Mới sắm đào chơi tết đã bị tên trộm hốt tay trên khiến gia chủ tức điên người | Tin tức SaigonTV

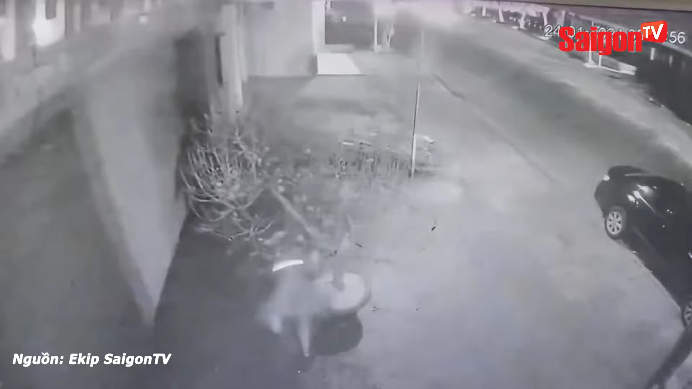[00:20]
Theo chị T, tên viết tắt, chủ nhà cho biết mới mua được cây đào vừa mới trồng được mấy ngày trang trí chuẩn bị cho Tết. Nào ngờ sau đó chỉ còn mỗi cái chậu. Theo trích xuất camera an ninh ghi lại, vào ngày 24 tháng 1 vừa rồi, trong màn đêm tỉnh lặng, gia chủ đã say dứt, thì có một chiếc ô tô dừng lại trước nhà ngay cạnh chậu đào. Sau đó, một đối tượng tiến lại gần tiếp cận tắt đèn nháy và dùng hết sức bình sinh nhổ bật gốc cây đào lên. Sau đó, thanh niên đã nhanh chóng ra mở cấp xe, lấy sẻn đào bỏ vào trong cấp xe rồi chạy đi mất.
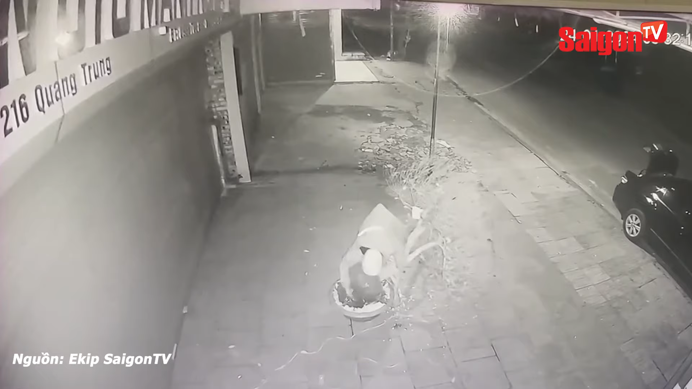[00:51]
Sau khi thực hiện hành vi trộm cấp của mình, thanh niên thẳng nhiên lái xe rời đi mà không sợ ai phát hiện. Một tình huống bi hài bởi kẻ trộm đi hẳn ô tô con và hành động đầy bất ngờ. Các chủ nhà cẩn trọng bảo quản cây cảnh của mình tránh rơi vào trường hợp tương tự, đặc biệt là các ngày cận Tết như bây giờ. Hãy subscribe cho kênh Ghiền Mì Gõ Để không bỏ lỡ những video hấp dẫn